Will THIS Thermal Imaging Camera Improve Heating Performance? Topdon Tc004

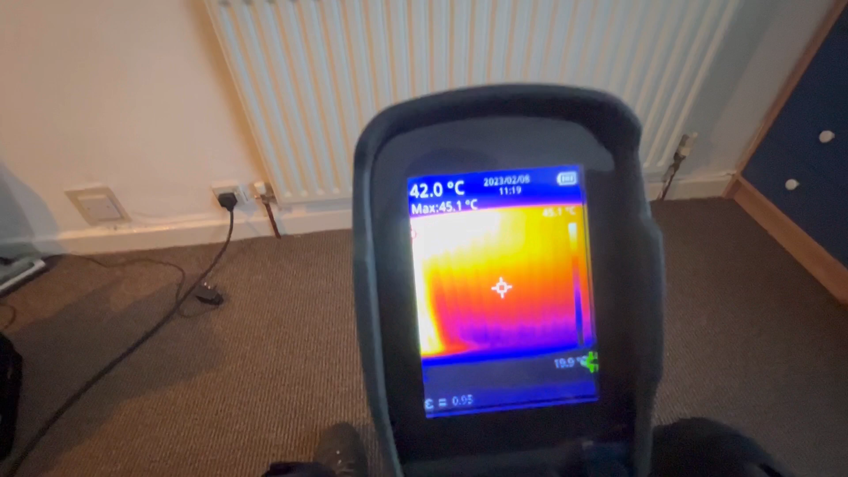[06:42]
On screen: spot 42.0°C, max 45.1°C
so that's what the radios look like just heated up with the power flush machine i want with the now is i'm actually going to add the cleaner
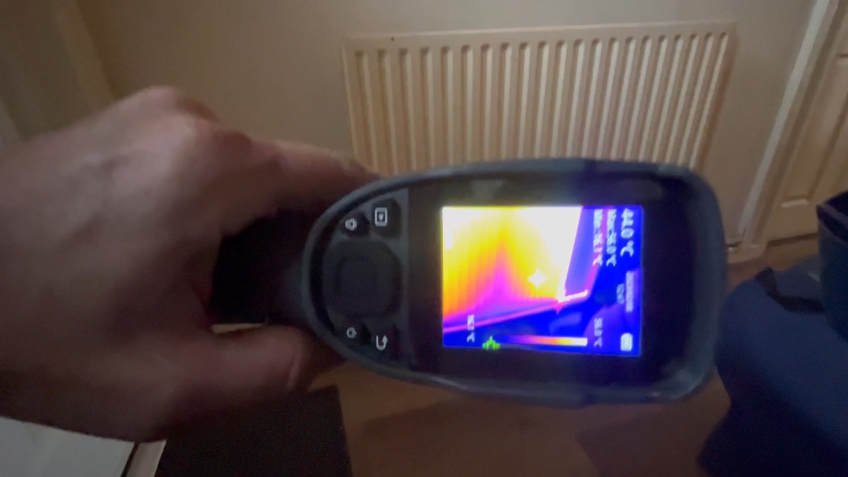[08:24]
you can see it's better it is better but we've still got that big cold spot in the middle there
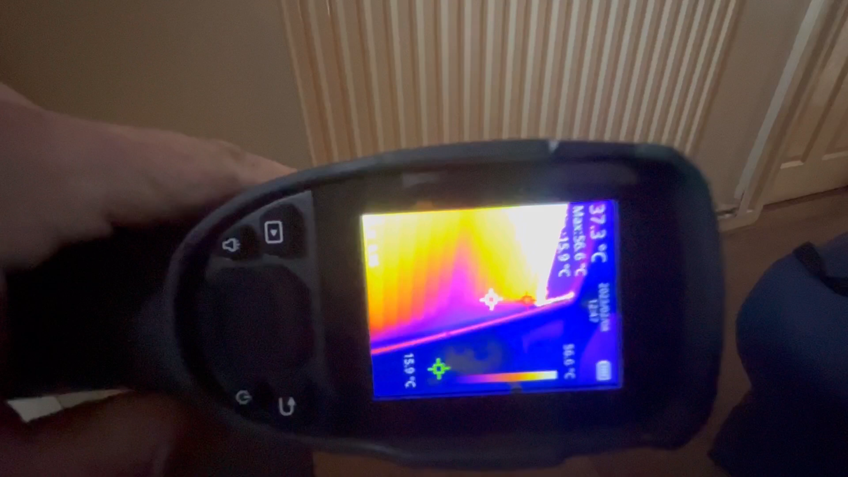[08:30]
On screen: spot 37.3°C
on that right you can see the heat where it's transferring at the top so yeah then we'll have to concentrate a bit on that uh cold spot there let's have
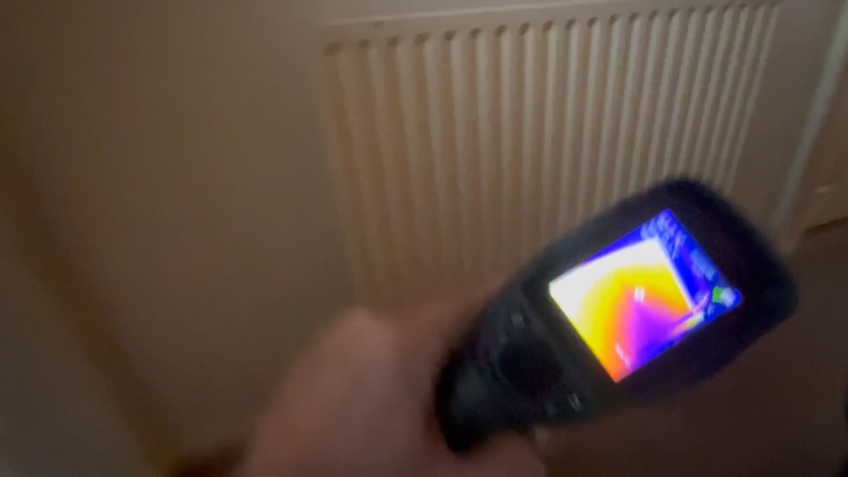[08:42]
a look at some of the others the downstairs are going to be the worst ones in the kitchen
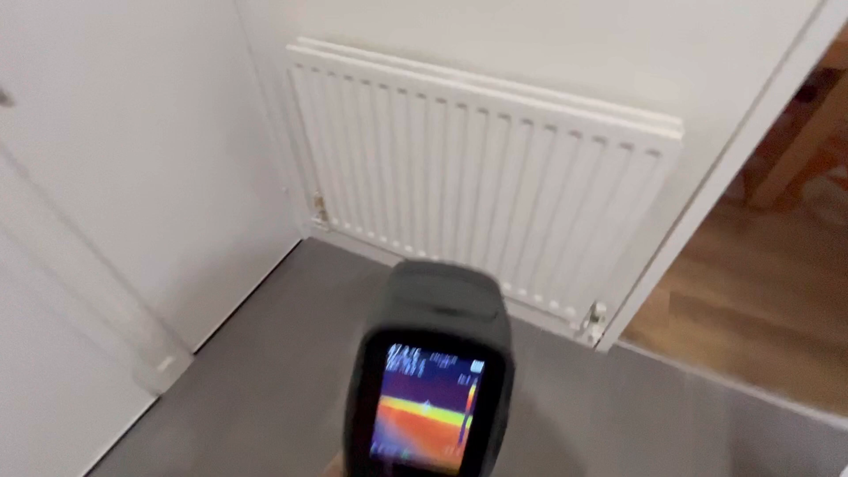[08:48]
it turns out always
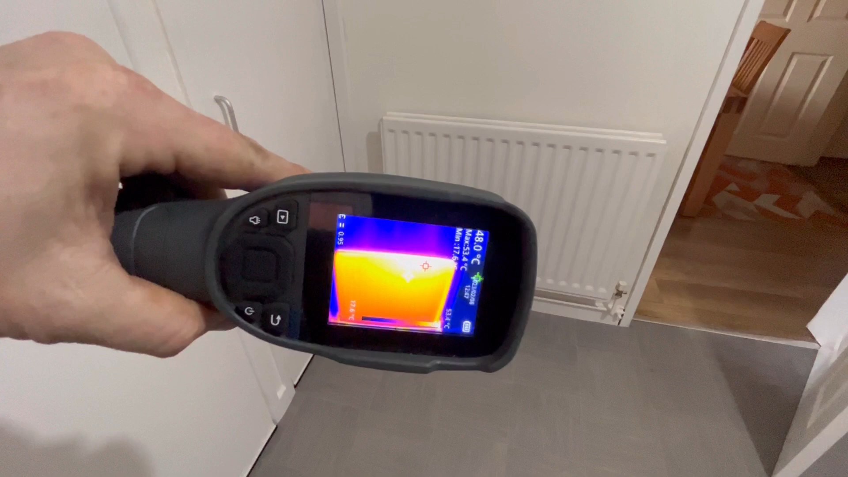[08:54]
don't look too bad let's get a bit closer see what we've got
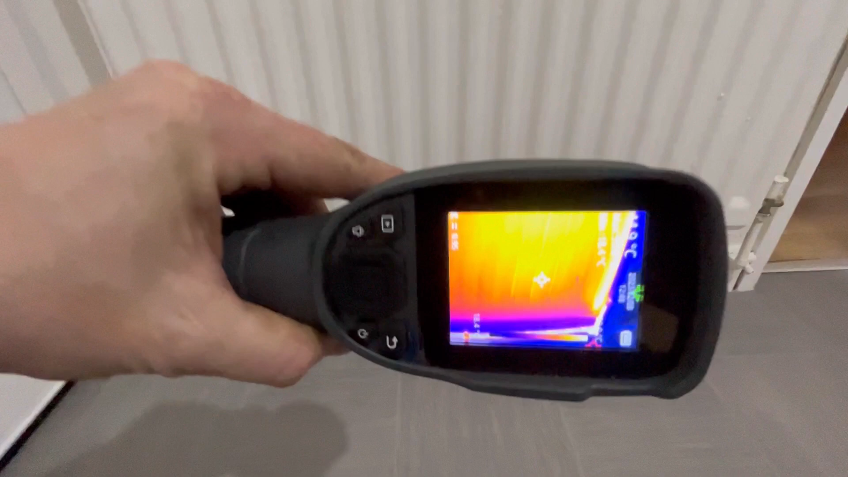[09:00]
a few cold spots at the bottom but you see it's not as bad as that hallway one but it is hot there and yeah we'll get back some more attention and last but not least this little one here let's have a look at that
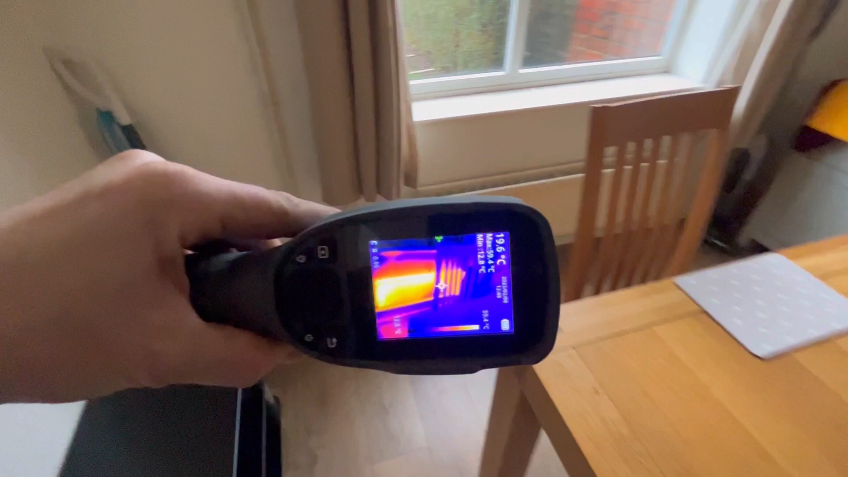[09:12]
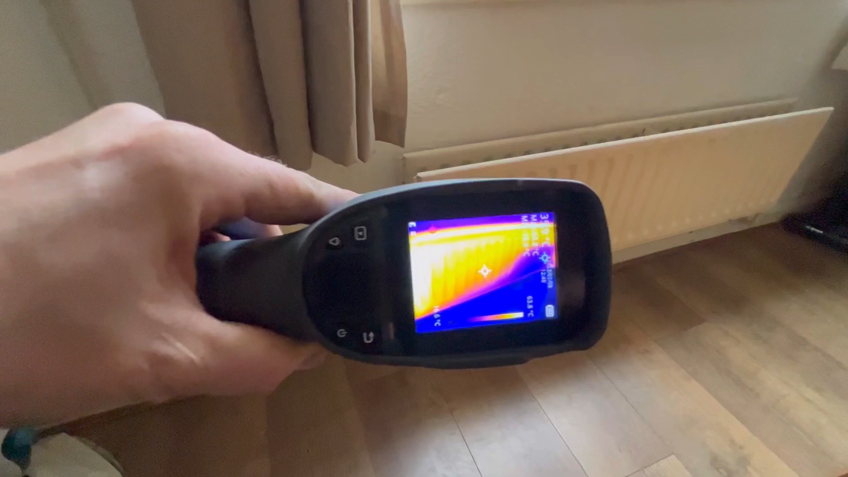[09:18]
and we can't spot there haven't we move it along yeah look at that cold spot
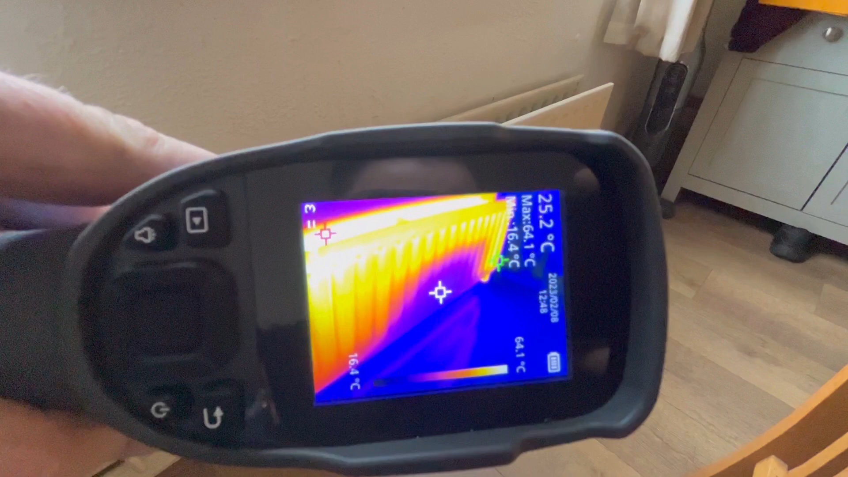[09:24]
On screen: spot 25.2°C, max 64.1°C, min 16.4°C, scale top 64.1°C, scale bottom 16.4°C
again we'll concentrate on that so what we do now when i do the agitation on our look the marks on the radio
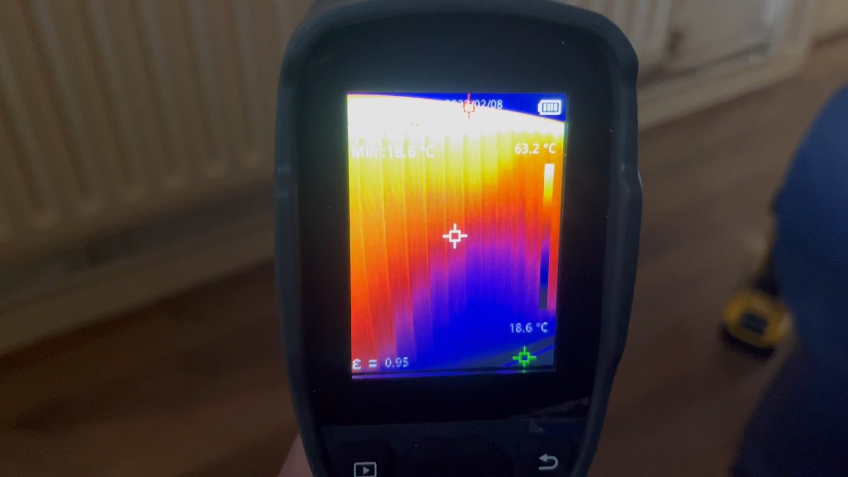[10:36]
On screen: scale top 63.2°C, scale bottom 18.6°C
whatever's getting better or not they keep coming in really hot
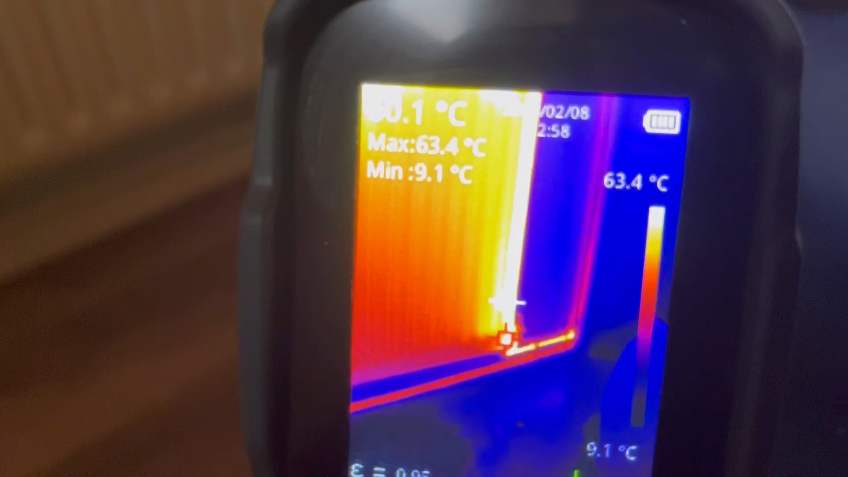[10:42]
On screen: max 63.4°C, min 9.1°C, scale top 63.4°C, scale bottom 9.1°C
it's coming out not very well warm
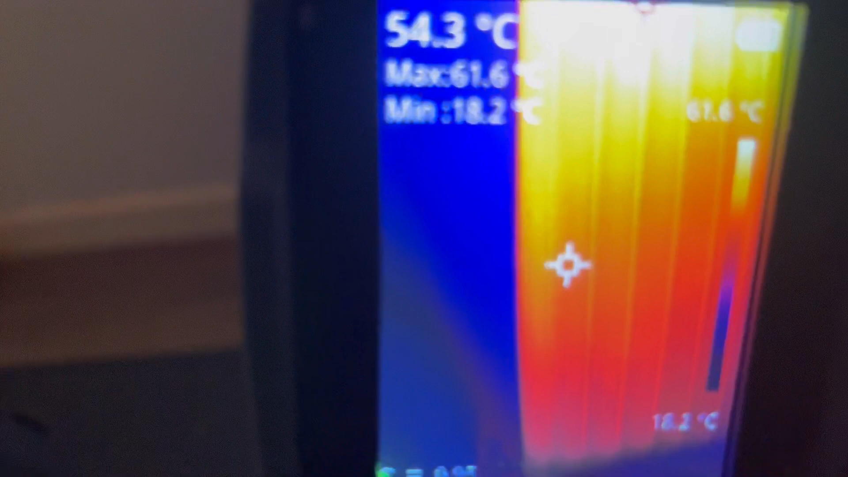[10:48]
On screen: spot 54.3°C, max 61.6°C, min 18.2°C
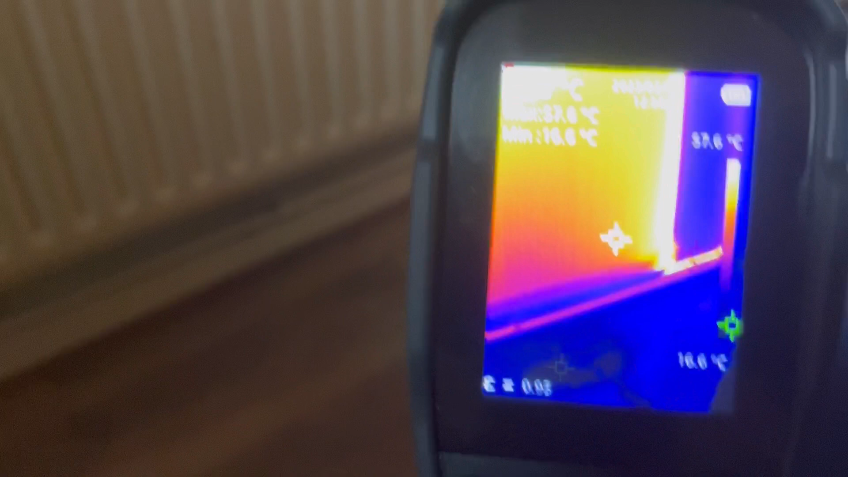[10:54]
On screen: scale top 37.6°C, scale bottom 16.6°C
see if we can get some better results we'll we'll keep agitating it anyway no it does look like it's got smaller
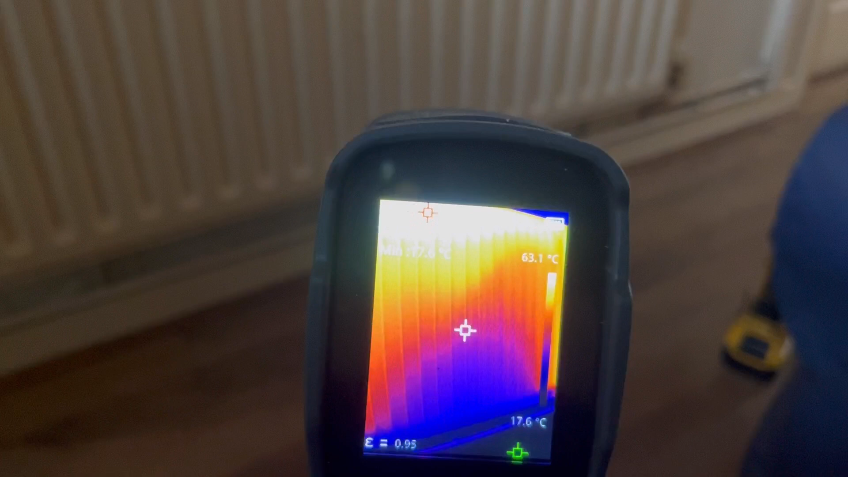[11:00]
On screen: scale bottom 17.6°C
we'll keep agitating it leave one here we go